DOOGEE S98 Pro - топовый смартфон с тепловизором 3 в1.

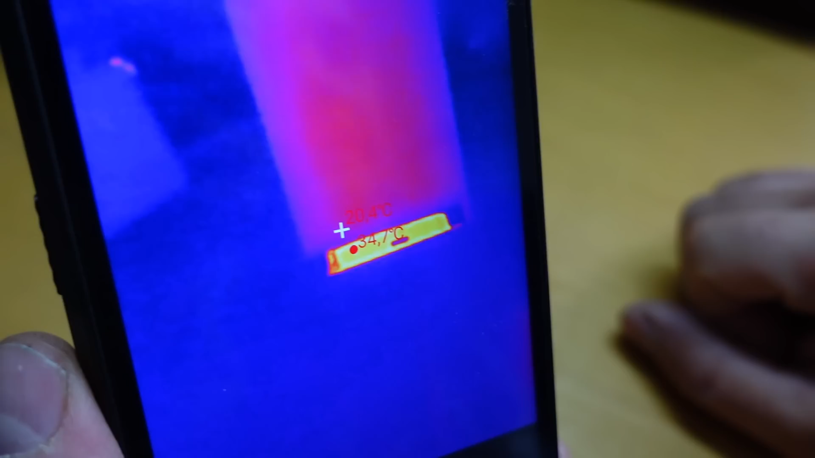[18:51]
И все, рука. Но это мы сейчас поснимаем.
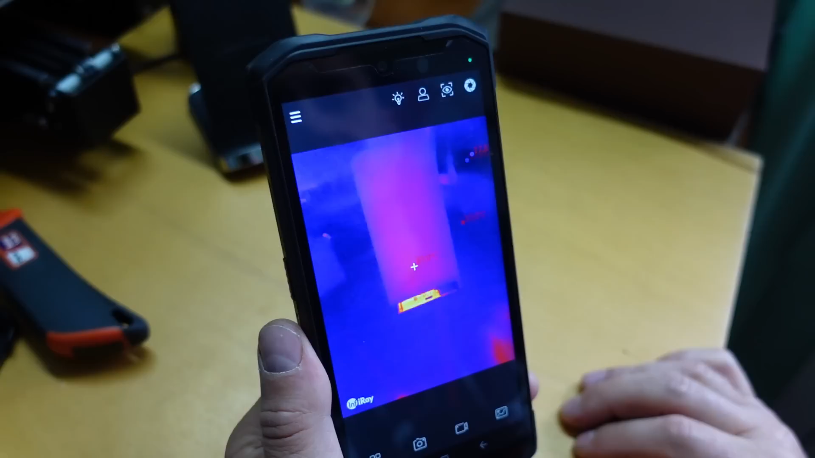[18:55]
Вот такой тепловизор. Один раз он мне тут спас. У нас розетки горели, я только с тепловизором и нашел.
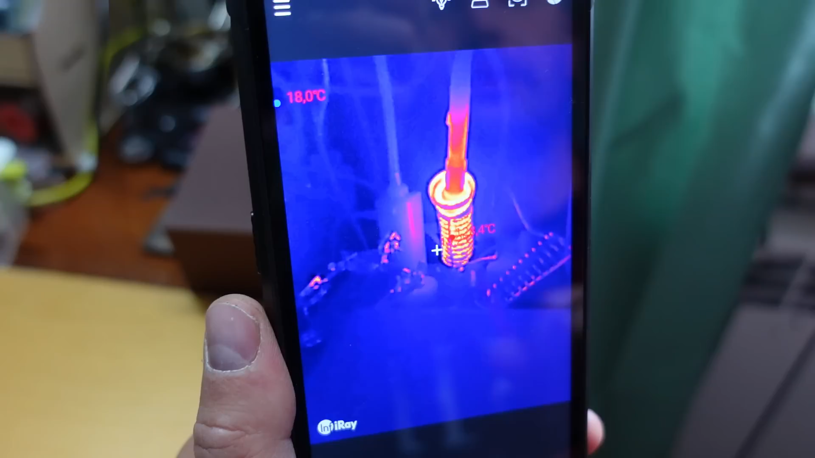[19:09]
Эти утечки тепла искать, всякие ерунду.
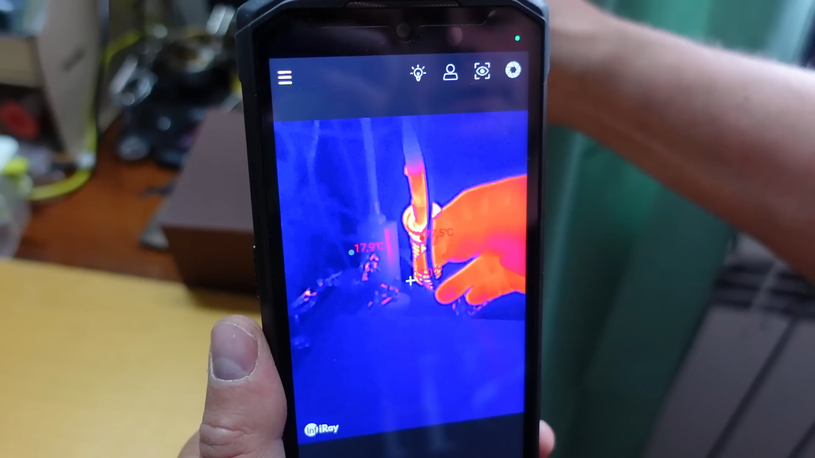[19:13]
Там проводка, если где-то у вас греется, посмотреть сразу же. Потом, например, вот у нас есть стабилизатор. Смотрим, ой, стабилизатор, выпрямитель.
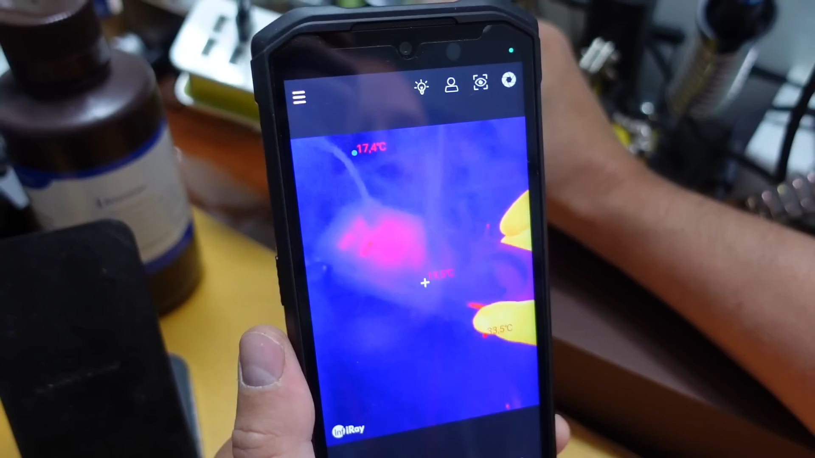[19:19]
On screen: min 17.4°C
Как он греется, насколько, где тут короткое замыкание, где что.
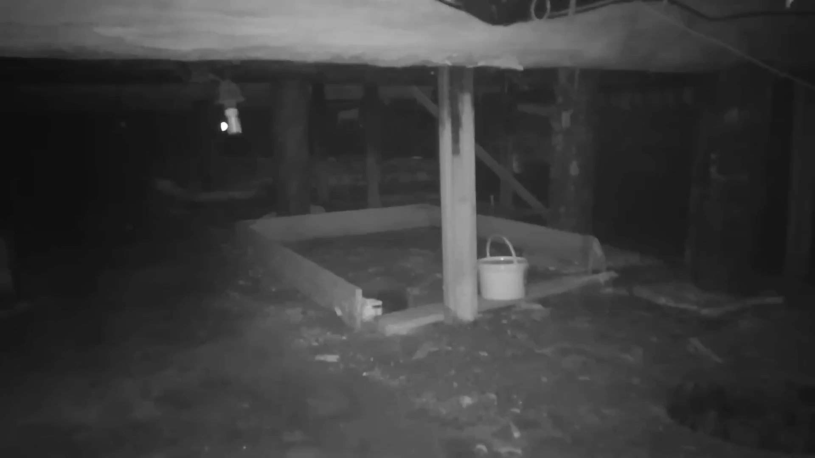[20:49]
Пример ночного видения. Сейчас под поле вообще темно. Видим, как снимает камера ночного видения.
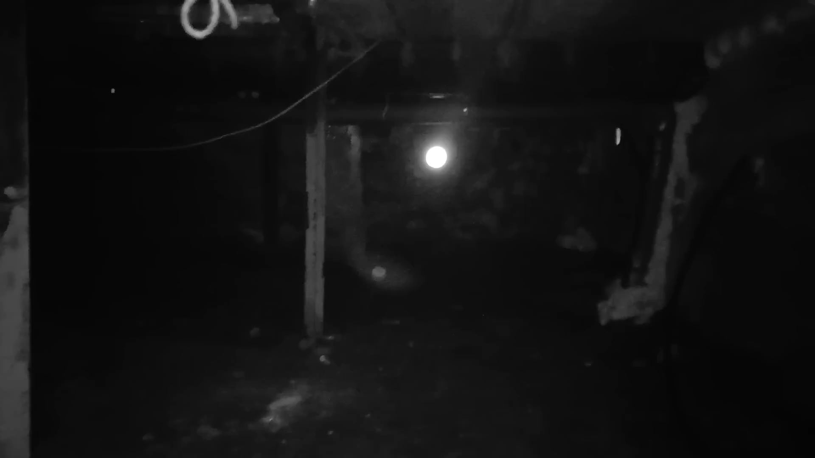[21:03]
Это там у меня продухи. Там у меня в подполье. Вот так снимает камера ночного. Тут вообще глаз выколи. Темнота сплошная.
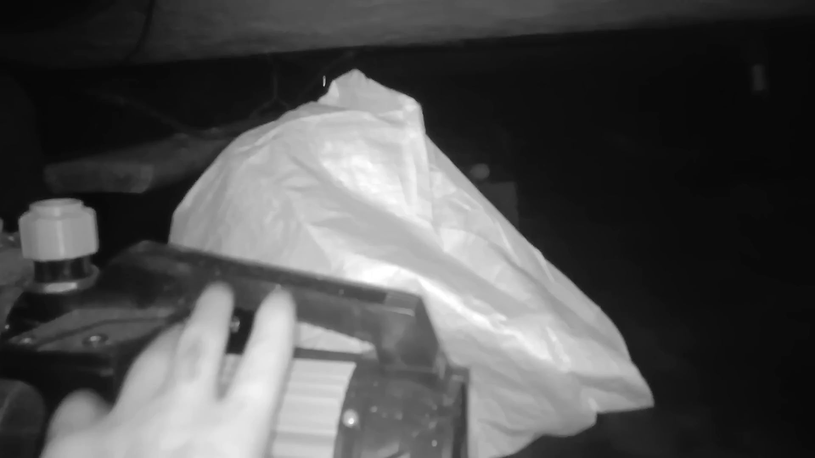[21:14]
Это что такое у меня? А, это у меня станция стоит. Я вот ничего вообще здесь не вижу. Видим, что бьет далеко. Так, сейчас я себя попробую показать. Глаза, наверное, у меня будут светиться, да? Здесь вот 2 датчика стоят. Светятся, я вижу.
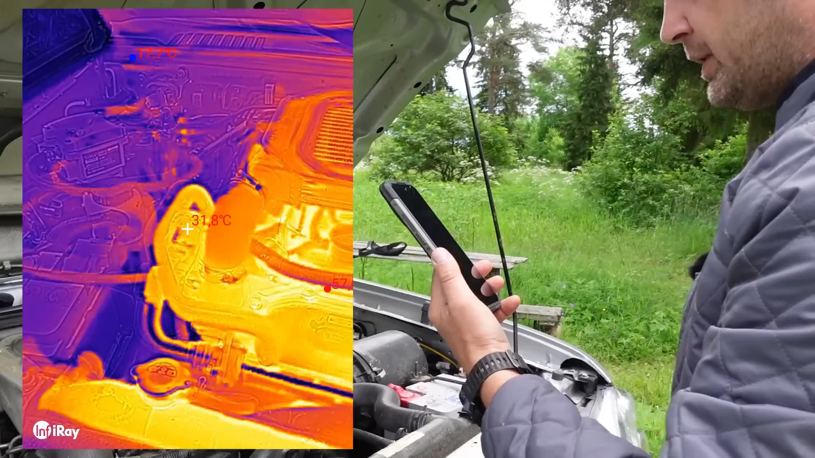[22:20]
On screen: spot 31.8°C
Смотрим под капот. Видим горячий двигатель. И можно что поделать? Посмотреть, например, проводку, да, замкнут у вас аккумулятор или нет.
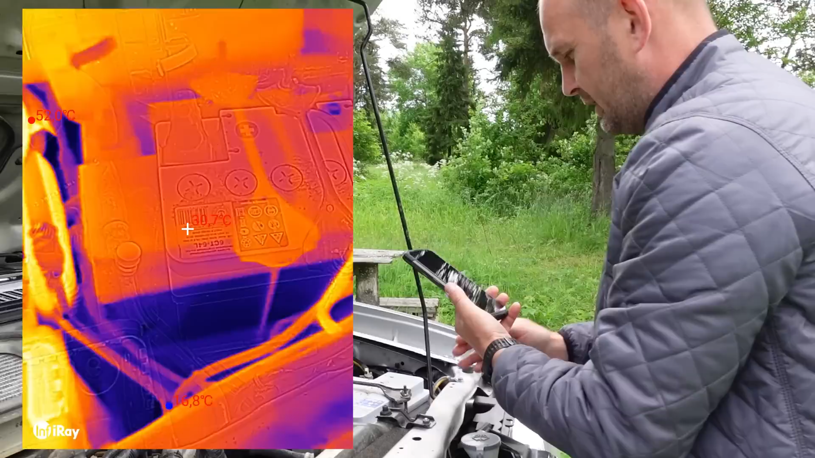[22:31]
Видим, что здесь у нас горячее все. Дальше, опять же, посмотреть по проводам, где что греется. Перейти, посмотреть самые горячие места.
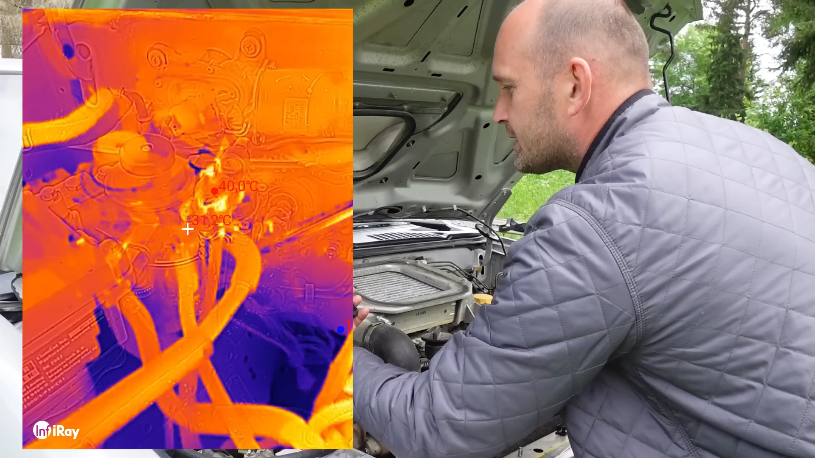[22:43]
Видим там у нас за насосом, опять же, печки идут. Все замечательно.
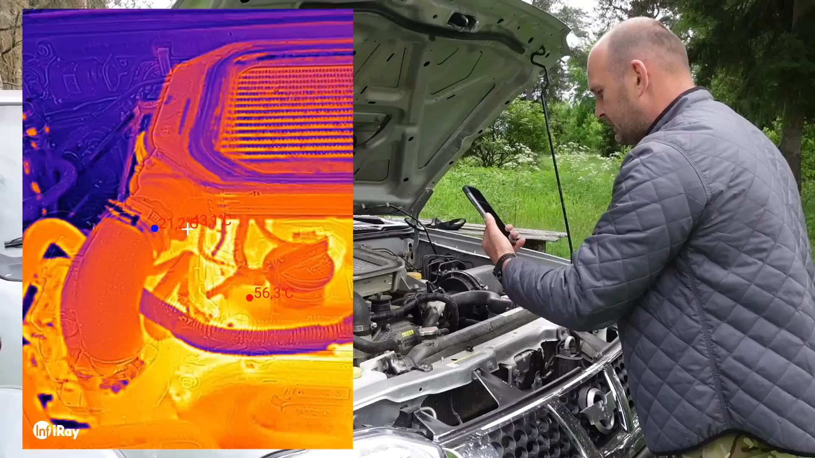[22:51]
По двигателю видим, посмотреть, да, где что перегревается, где самый большой перегрев, в каком состоянии жидкости, АБС.
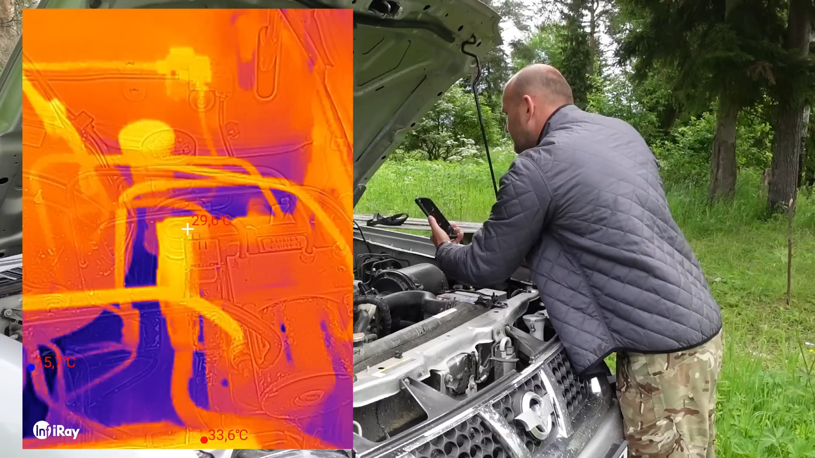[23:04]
Опять же, все температуры показаны.
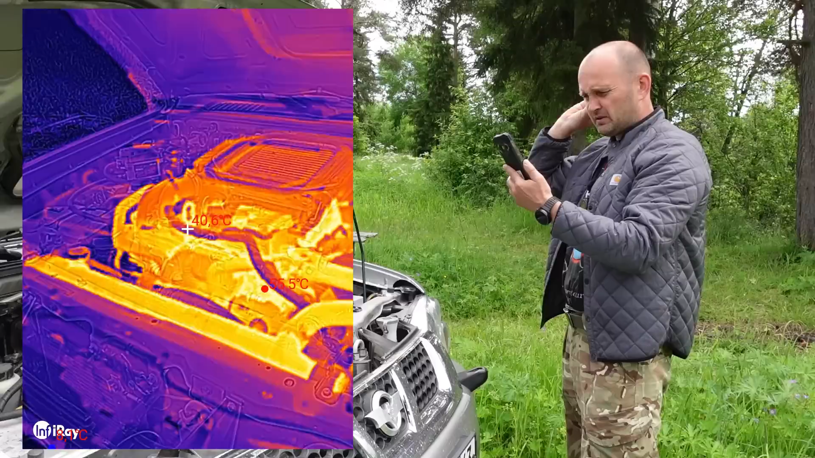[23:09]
Видим, радиатор горячий. Также на человека, если навести, видим человек, как выглядит.
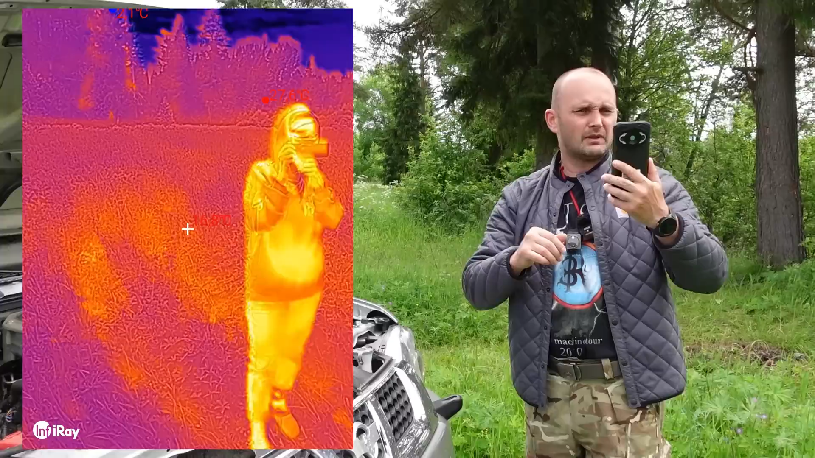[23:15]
Вот так вот это выглядит. Для чего? Где-то диагностику делать.